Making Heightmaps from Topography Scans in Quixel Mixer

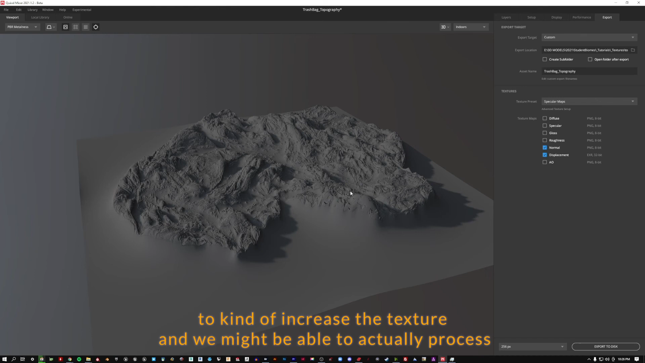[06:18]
And we might be able to actually process that when it becomes our, you know, giant multi-kilometer landscape.
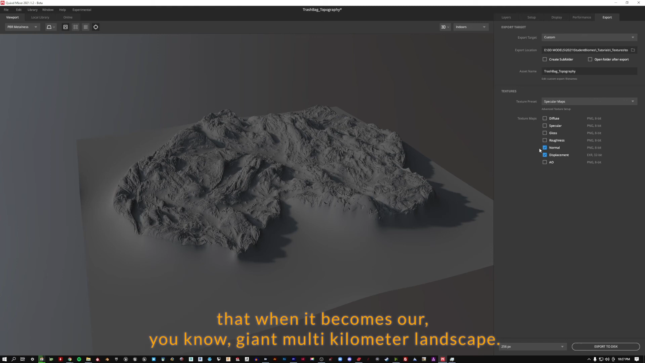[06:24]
It could become some useful information. So we're going to export both of those.
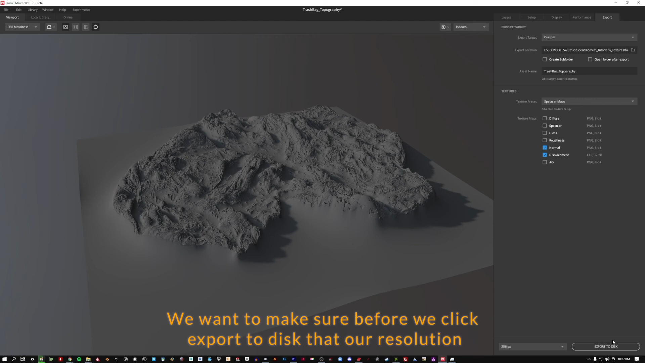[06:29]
We want to make sure, before we click export to disk, that our resolution is still set to 4K, 4096.